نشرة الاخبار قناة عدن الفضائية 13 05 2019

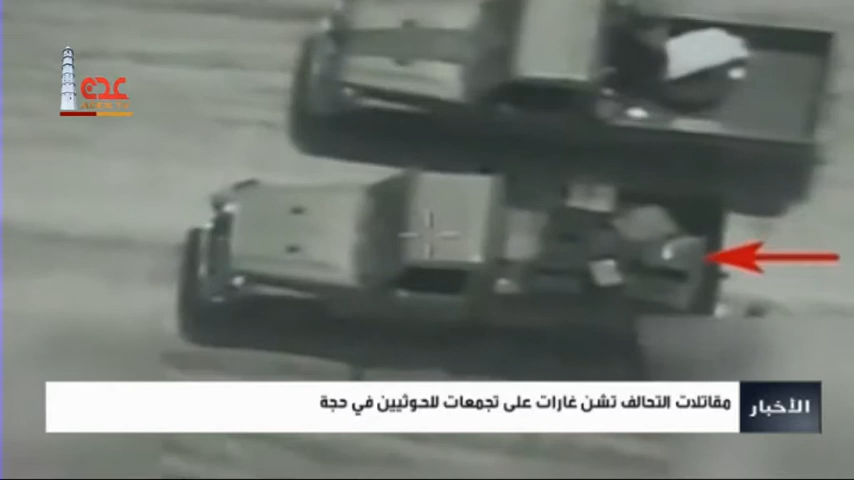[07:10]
في صفوف المليشيا الحوثية الانقلابية كما تم إعطاب عربة مدرعة وعيار 23 مضاد طيران وتدمير مخزن للأسلحة ما تسبب باندلاع انفجارات متتالية